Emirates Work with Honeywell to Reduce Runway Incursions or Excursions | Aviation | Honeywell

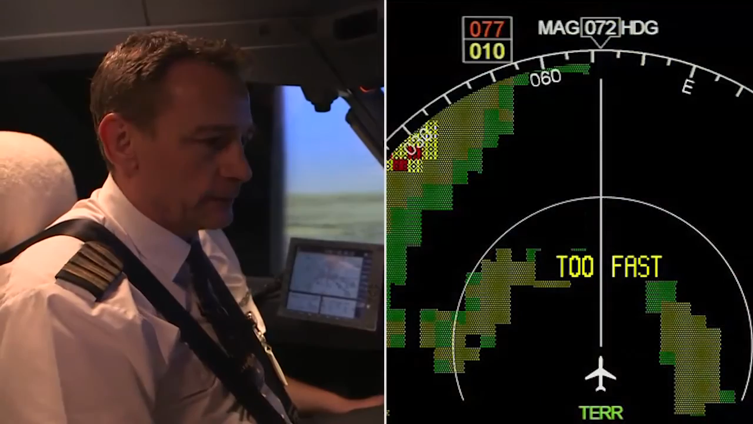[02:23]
It's telling us we're too high on the approach and at this point we would give up on the approach and go around and safely do another approach. The Smart Landing system is very easy to implement and install.
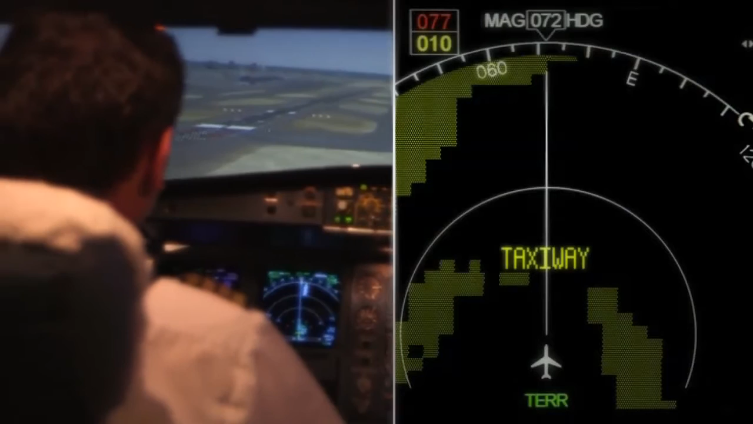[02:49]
Taxiway! The system has given us a call out and I will initiate a missed approach because obviously I'm trying to land on something we shouldn't normally be doing.